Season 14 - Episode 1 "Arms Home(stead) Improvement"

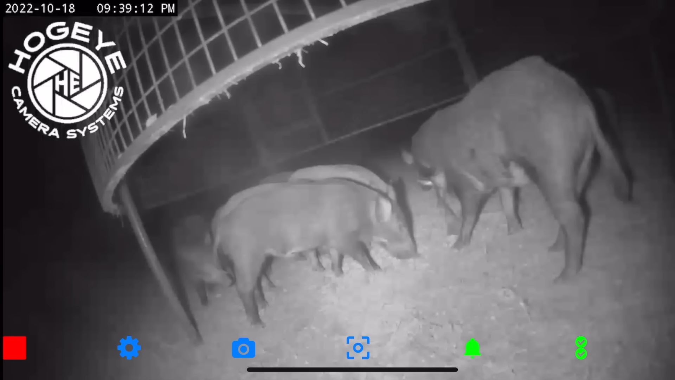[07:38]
And I think this is my big pig. There's a bunch. Let's get them.
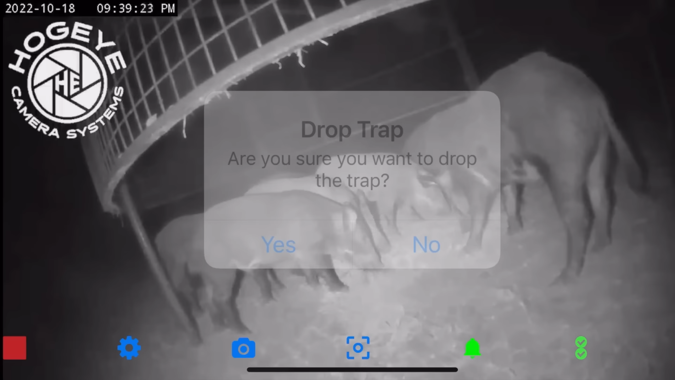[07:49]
Golly.
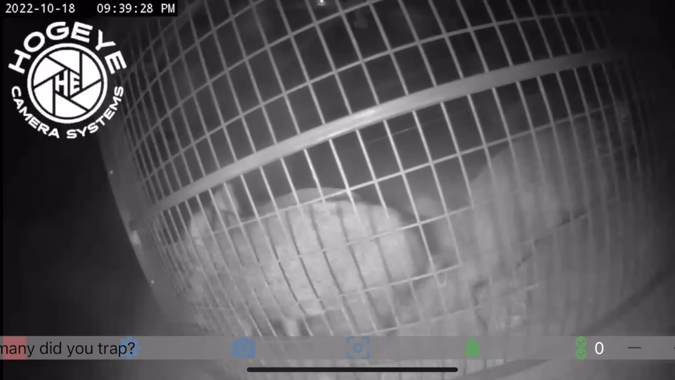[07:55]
I don't see any others out here right now, though.